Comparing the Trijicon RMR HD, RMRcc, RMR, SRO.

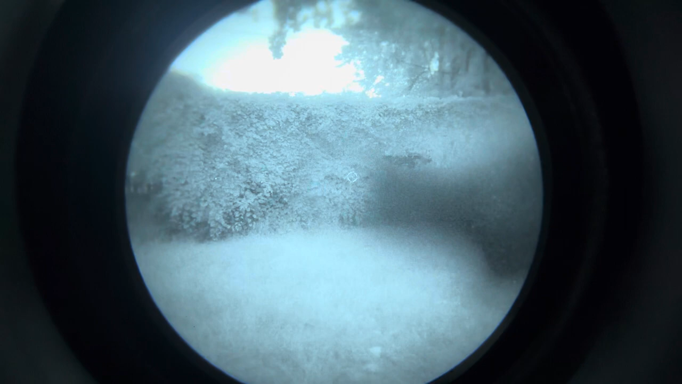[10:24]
see that with my eyes and it looks really bright here that's the brightest under night vision and this is the rmr hd
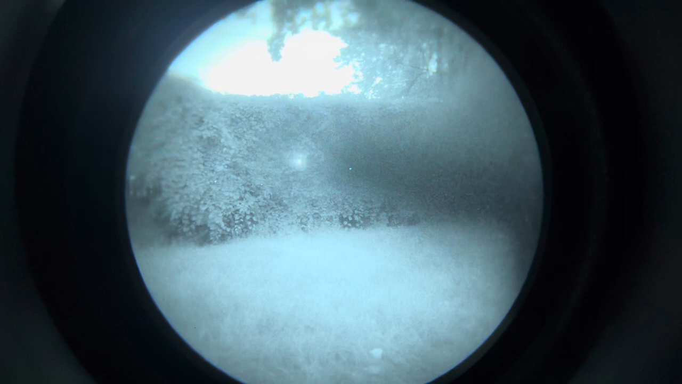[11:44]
let me see if we can find it there it is that's the dimmest i cannot see it with my eyeball and then we go a little bit more yep
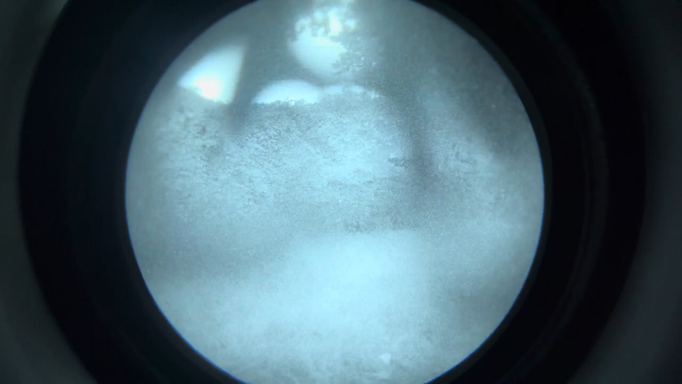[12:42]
and i am not very good right now pushing this button so there it is super high super bright there it is all the way down i cannot see it with my eyes well you can't see it here it's a little bit brighter so now i can see with my eyes
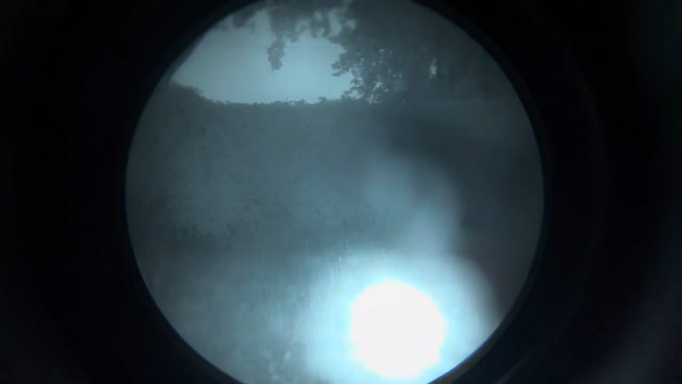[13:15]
is the vampire light let me see i'm gonna turn this up
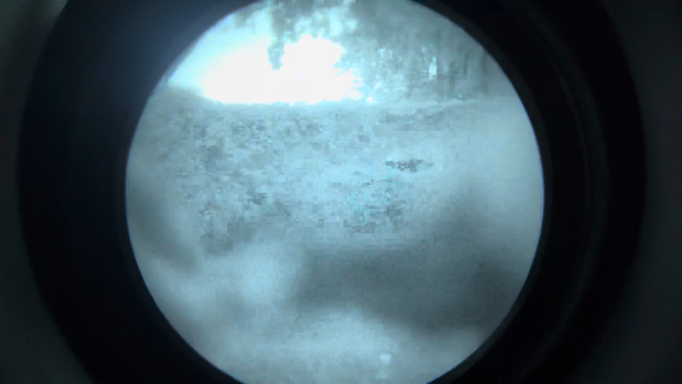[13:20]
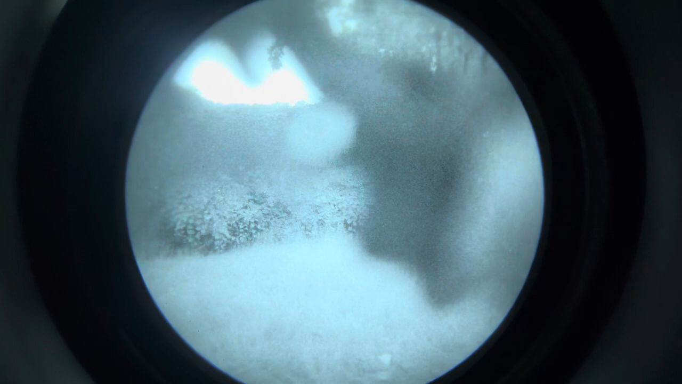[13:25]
i'm gonna turn it to maybe that setting and then we got the illuminator so that's kind of
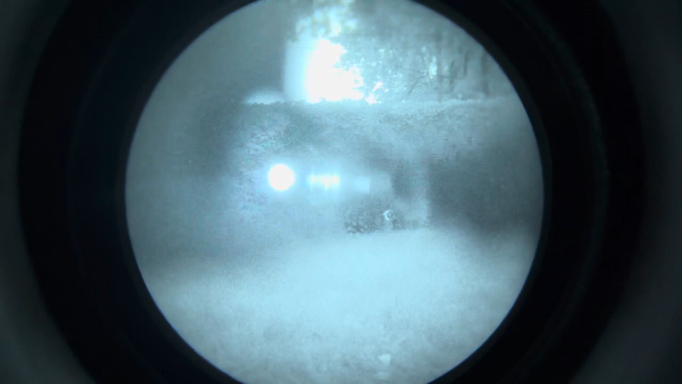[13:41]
interesting look at that two right just enough that's the highest brightness illuminator